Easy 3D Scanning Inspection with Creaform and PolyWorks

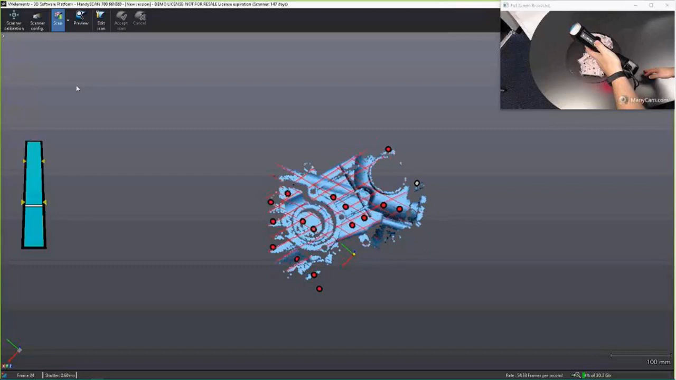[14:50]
And you can see, graphically, it's projecting that seven-laser crosshair on our part.
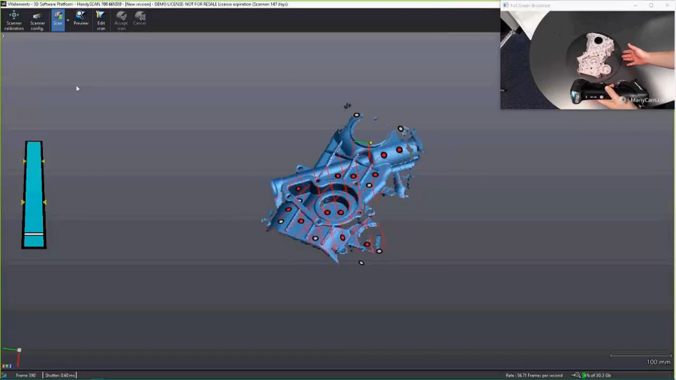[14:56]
And visually, hopefully, you can see on the camera that it's actually projecting it on the physical part as well.
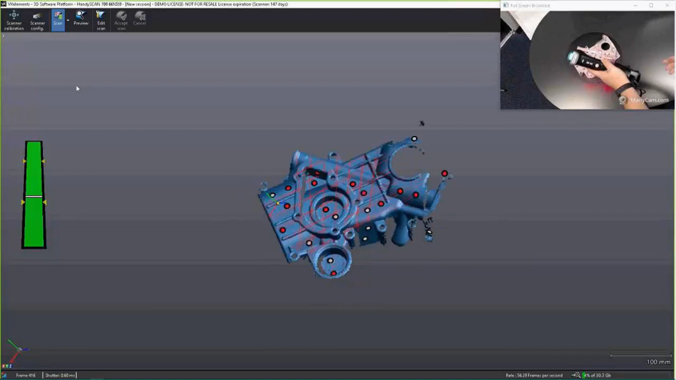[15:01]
It's a relatively quick scan for this particular part.
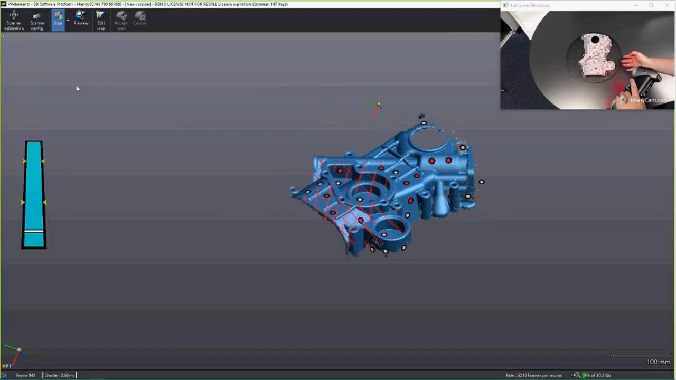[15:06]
You can see how quickly it's actually acquiring the surface.
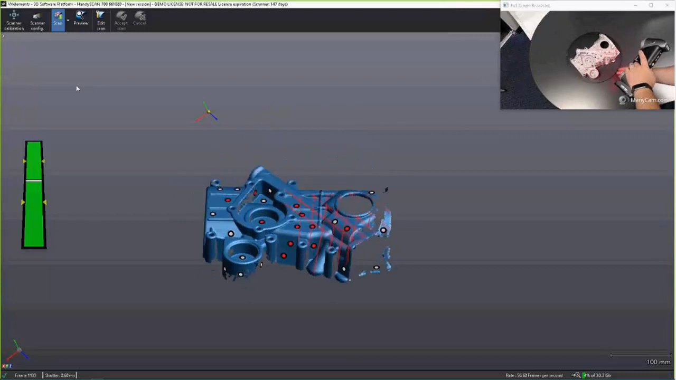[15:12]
And that's because of that 480,000 measurements per second.
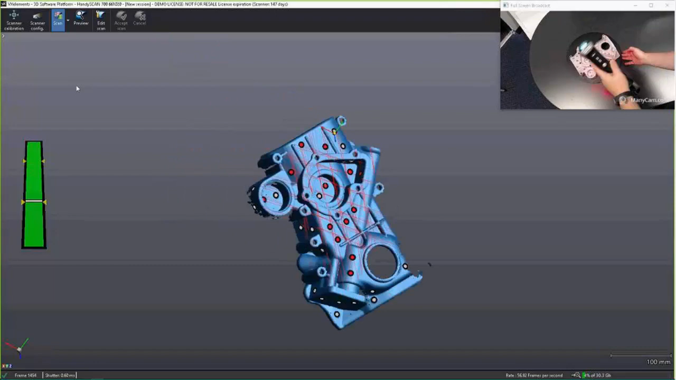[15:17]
So, at 480,000 measurements per second, we have hundreds of thousands of points that represent our physical surface.
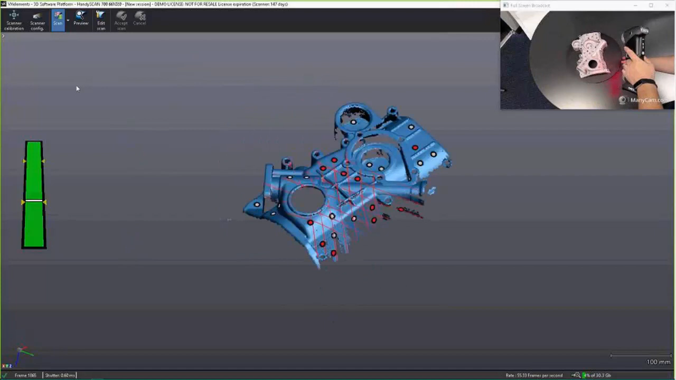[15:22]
And that's really going to help me, when I start inspecting these critical features, get a better average,
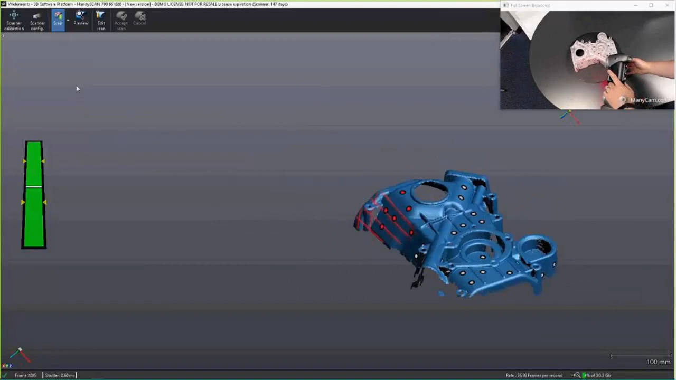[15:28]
a statistical average for my measurements. That'll help me get repeatable measurements that is actually independent of the user as well.
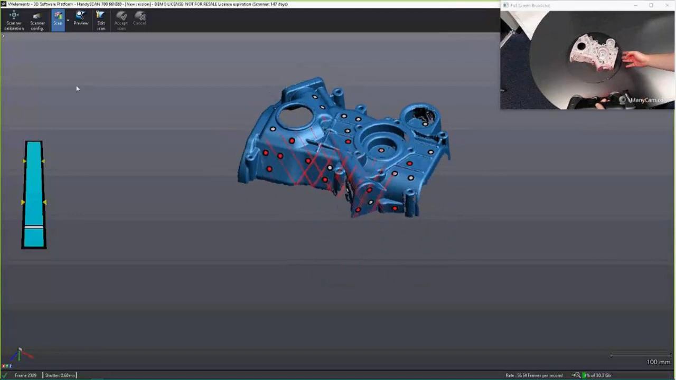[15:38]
So, the reason I'm using this turntable is that, like I said before,
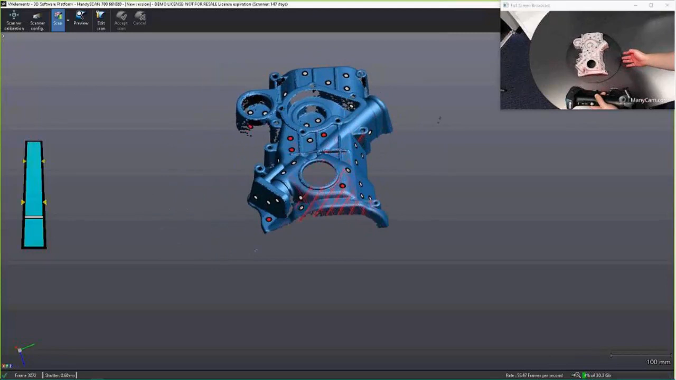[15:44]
it makes it pretty easy to rotate it and still be within the reference frame of the camera.
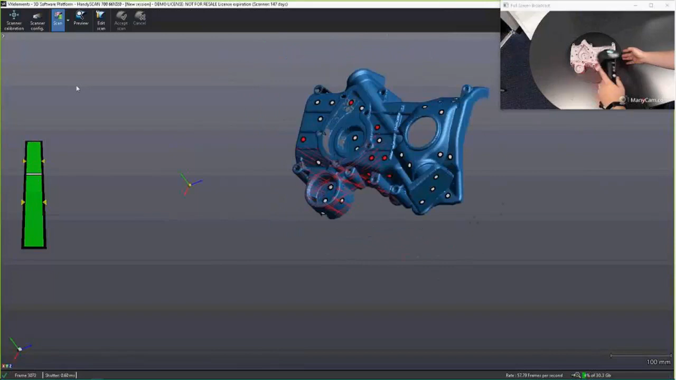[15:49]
But, I can go ahead and pause it, pick up my part, move it around on the table,
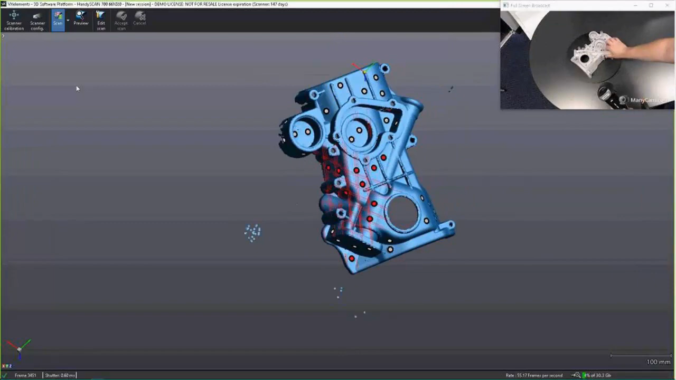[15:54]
and it'll know that I've moved it and pick up right where I left off. Now, using the actual scanner itself is kind of like painting. As long as I see it on screen, I've acquired it and I've optimized those measurements in that area.
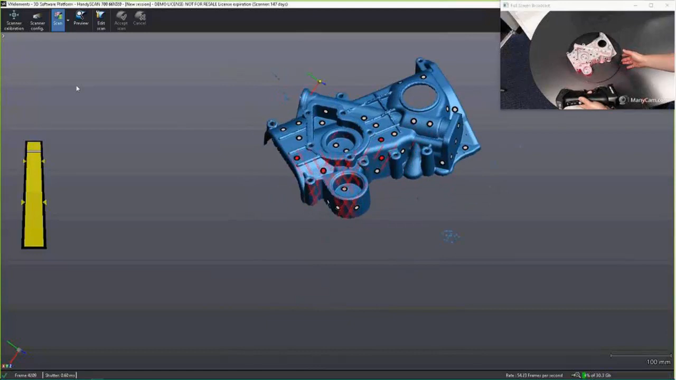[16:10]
At any time, I can pause the actual scanner on the back of the scanner. We can go over to our screen.
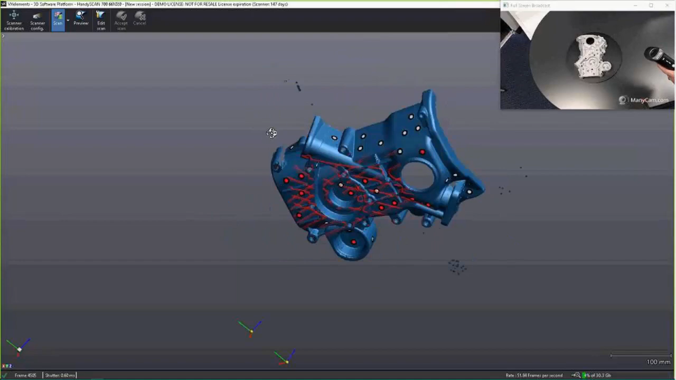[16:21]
We can rotate our graphic image and see what we've acquired of our scan. Maybe zoom in. It looks like I've missed a couple spots over here.
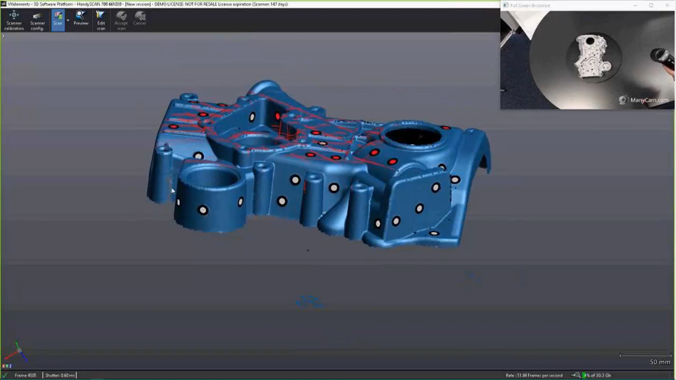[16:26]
And continue scanning right over in that region. So, we'll go back over here and make sure we gather that. Now, one benefit of the HandyScan 700 is that I can double tap the on-off button and get into a single laser mode.
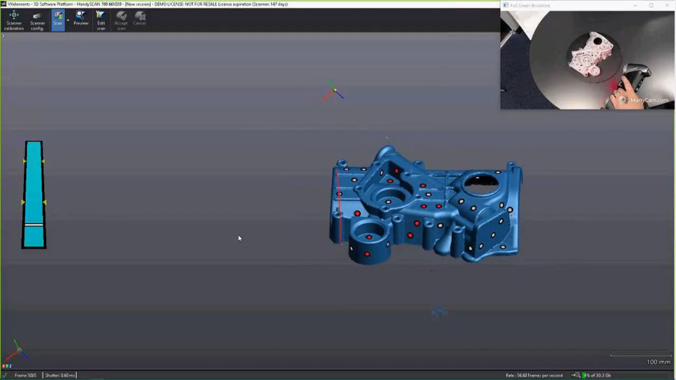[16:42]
That allows me to focus on fine regions, or maybe a fine paintbrush would be a little bit better to get into crevices.
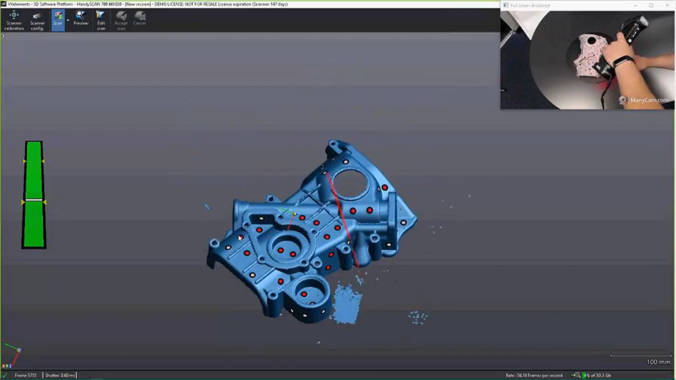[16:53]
We'll go back into that seven laser mode. Now, I can pick up my part as well, and I can move it. Again, that's because of the registration targets.
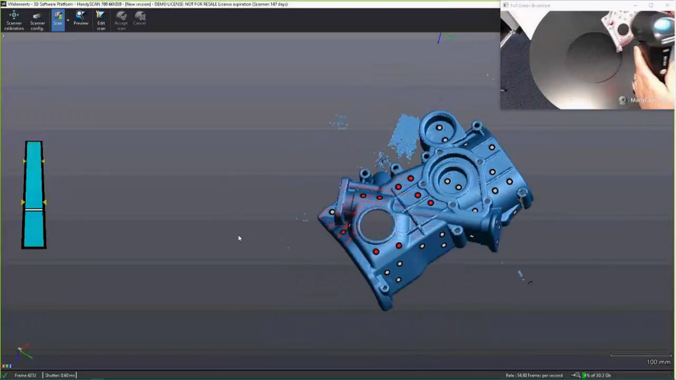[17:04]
So, I don't have to have a granite table or create a fixture
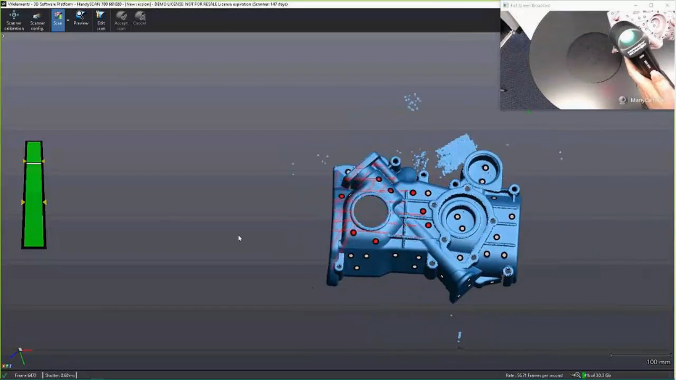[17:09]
for my specific part in order to avoid vibrations from the shop floor.
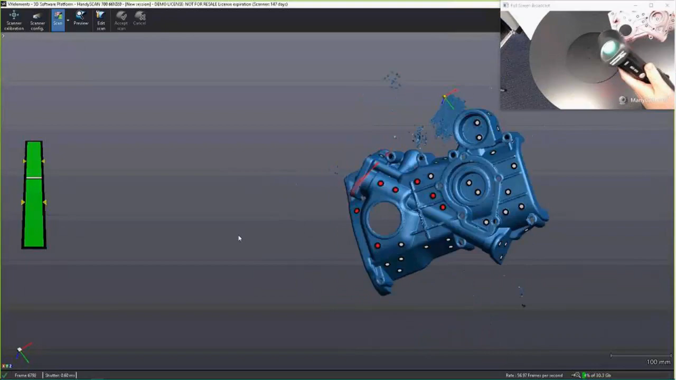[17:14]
So, it truly lives up to its portability with this scanner and this scanner system setup.
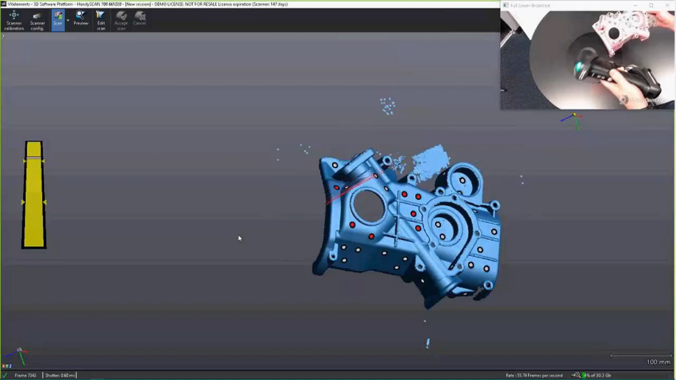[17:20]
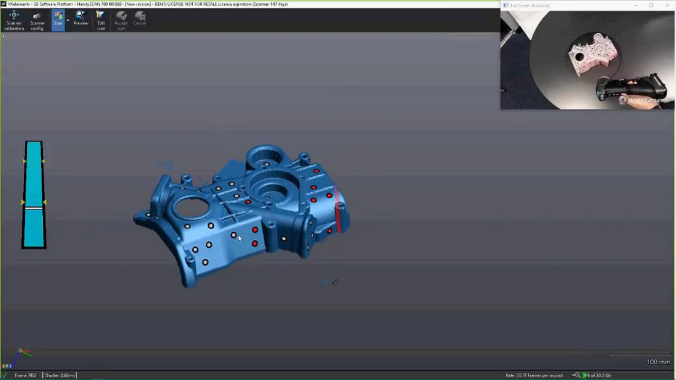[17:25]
So, we'll go ahead and finish up our scan here. Make sure we got all the information we need.
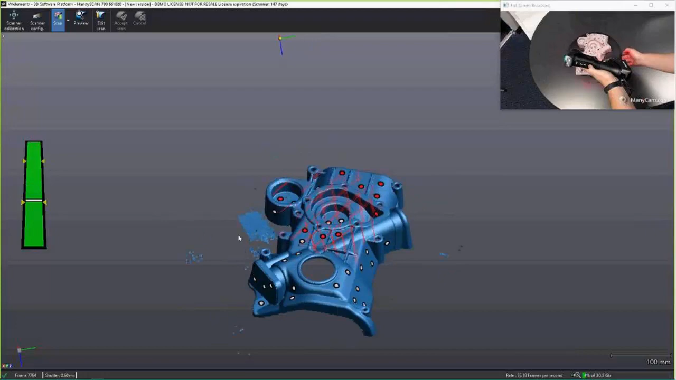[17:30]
Looks like it. And then we'll go ahead and do that process.
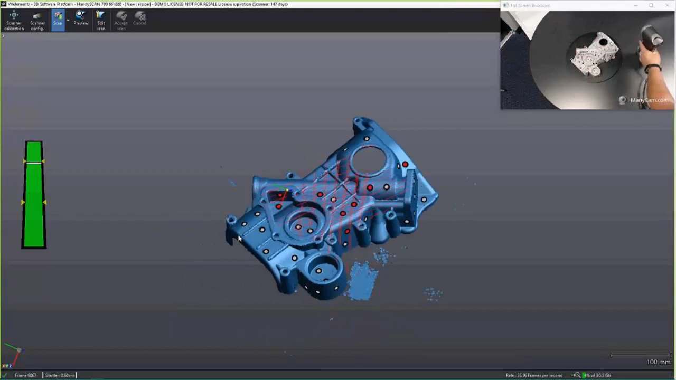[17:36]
So, right now, we have a raw scan. I'm going to go ahead and quickly jump into my edit mode because I want to get rid of any information that's not part of my scan. Very simple to do. All I have to do is click my part in my virtual area, invert the selection, delete noise. Looks like we got a little bit of this table here. I'll actually use a tool called background selection, or we'll use the automatic background selection.
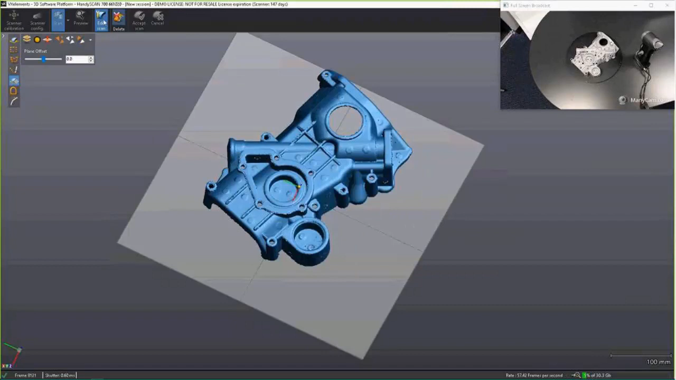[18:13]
Actually, we'll use the background selection. And we'll select our table, and we'll just delete that out. So, all we're left with is our part. Now, this helps. I didn't actually have to delete out my table, but it helps with file size.